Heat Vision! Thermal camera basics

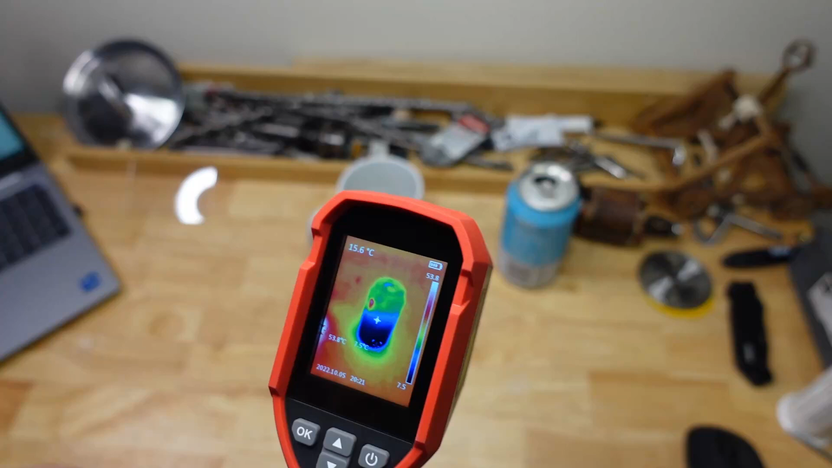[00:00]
On screen: spot 15.6°C
G'day Hammerhead! So something a little bit different today, we're going to be looking at some thermal vision.
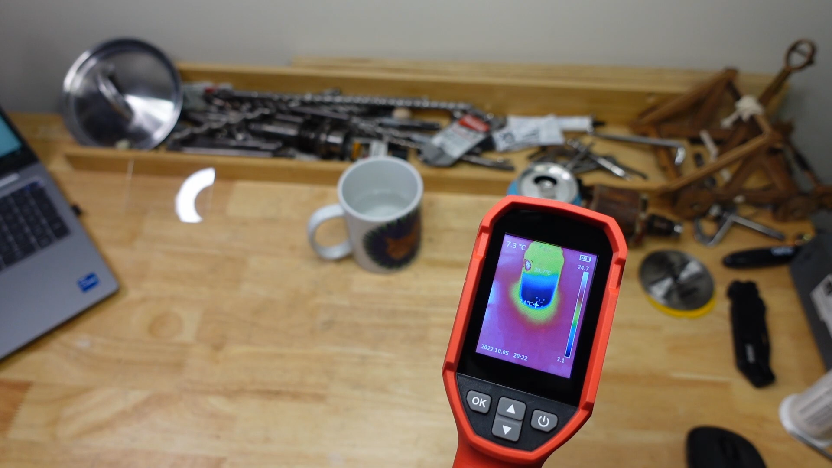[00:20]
I figured I'd show you something a little bit different. Now if you're anything like me, you're probably a connoisseur of the old Predator films, or maybe you've seen me use a bit of thermal vision here on the channel once or twice.
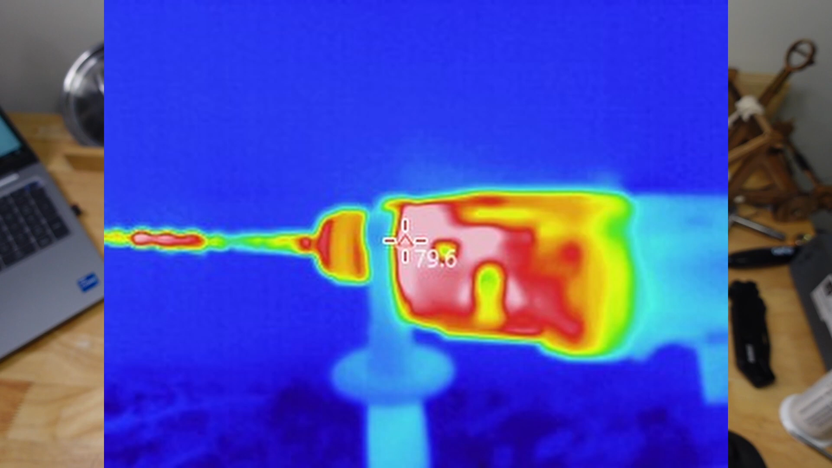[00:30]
I'm usually using it to measure how hot my drills get during tests, but you know what?
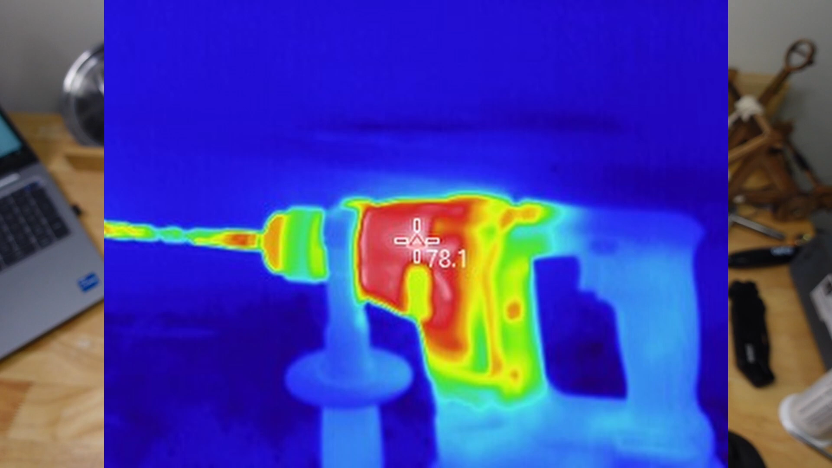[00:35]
This is really handy. It's super cool technology, or hot I guess, and you know what?
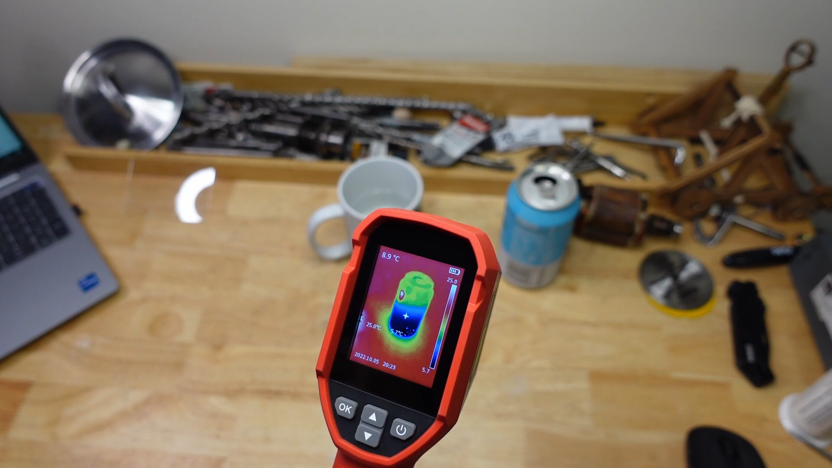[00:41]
On screen: spot 8.9°C
It's good for all sorts of stuff. It lets you see how cold your beer is.
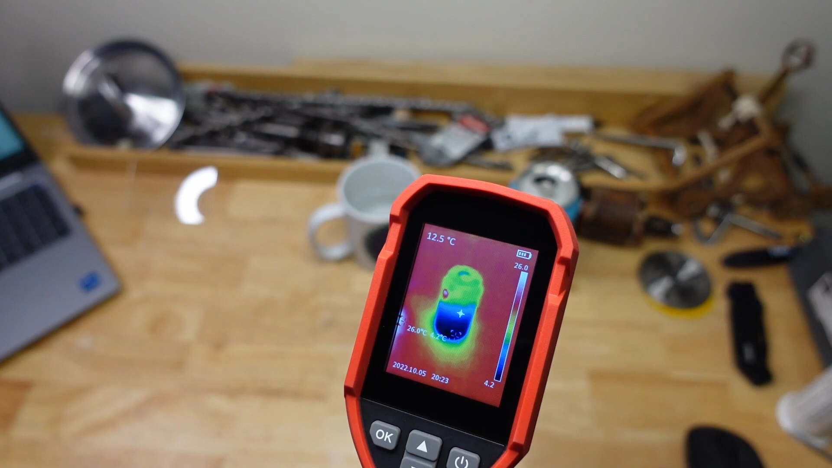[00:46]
I'm not drinking that fast enough.
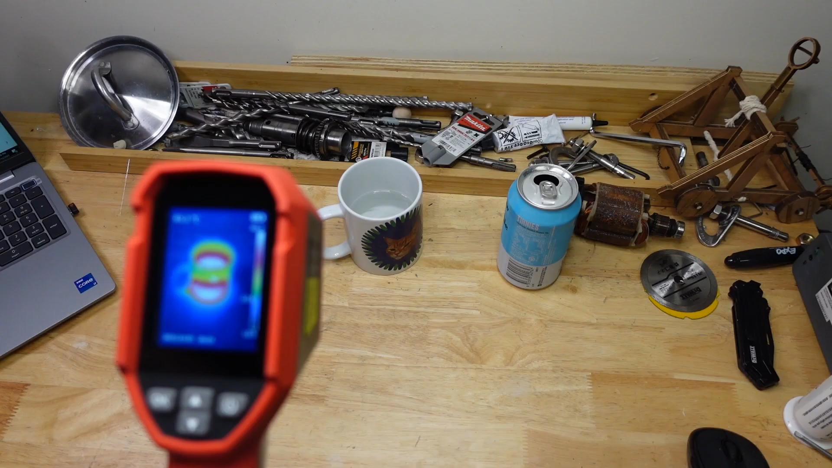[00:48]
Let's you see how hot your cup of coffee is.
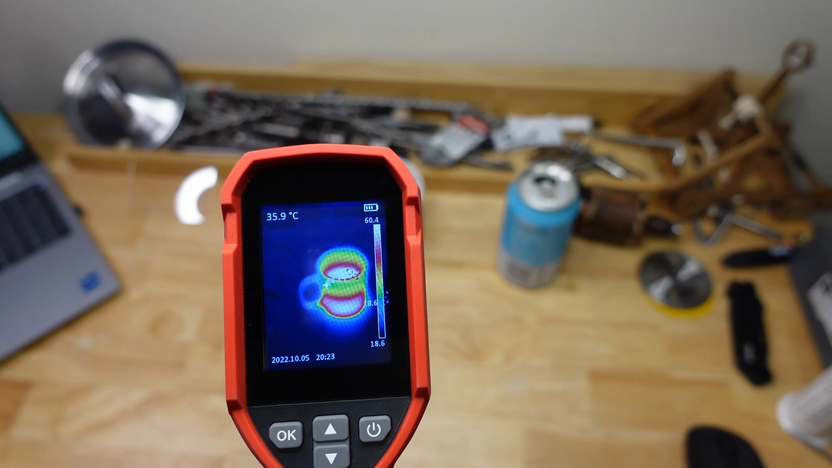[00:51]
On screen: spot 35.9°C
Let's you see where your cup of coffee was. All sorts of good stuff. So the camera I'm using today is the Unity UTI 690A,
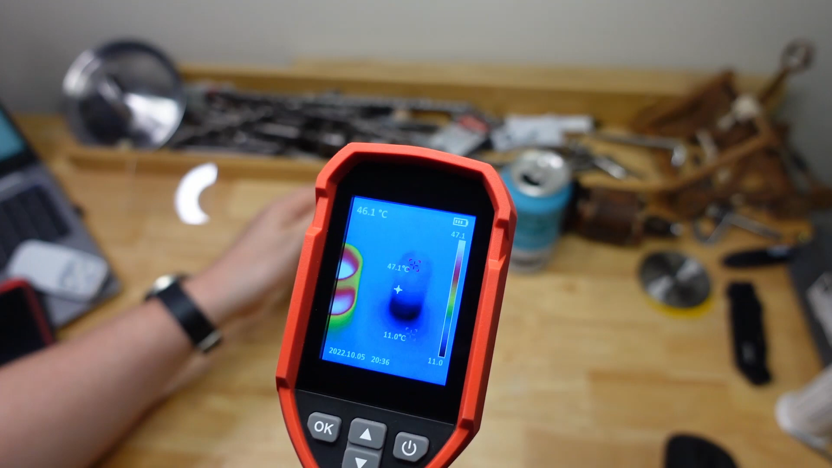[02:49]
On screen: spot 46.1°C, max 47.1°C, min 11.0°C
You can see what's hot and what's cold. You can see where cold things have been.
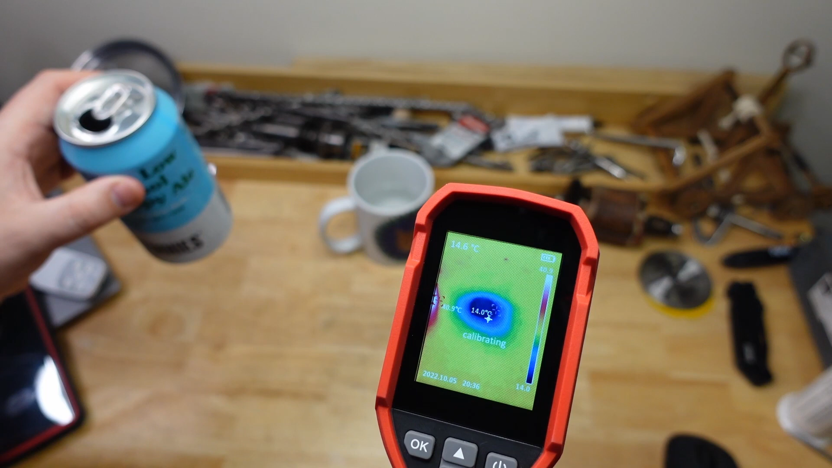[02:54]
On screen: spot 14.0°C
You can see where hot things have been.
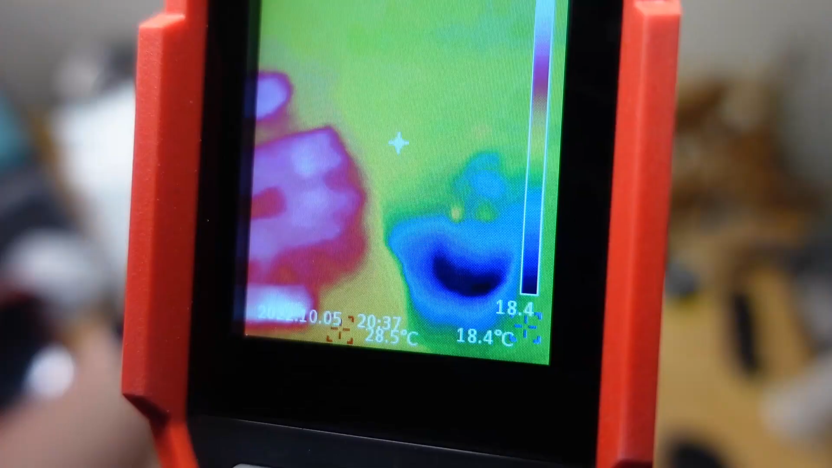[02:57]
On screen: min 18.4°C
So this starts opening up some pretty cool possibilities.
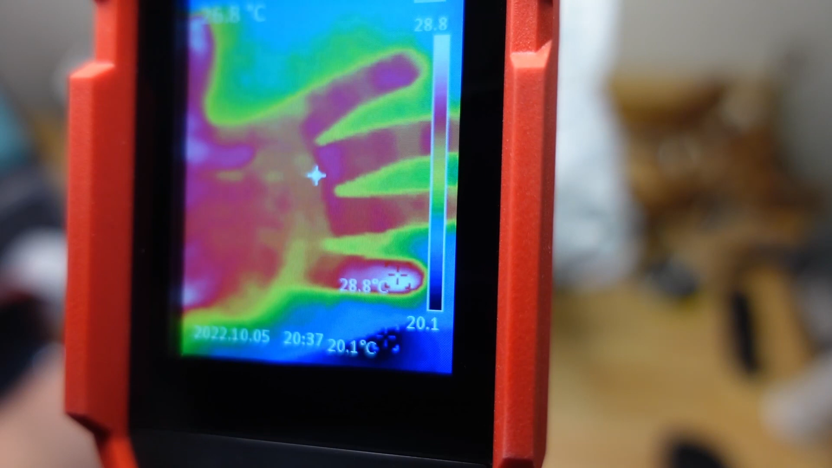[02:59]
On screen: max 28.8°C, min 20.1°C
There you can see my hand, except you can't see it with your eyes.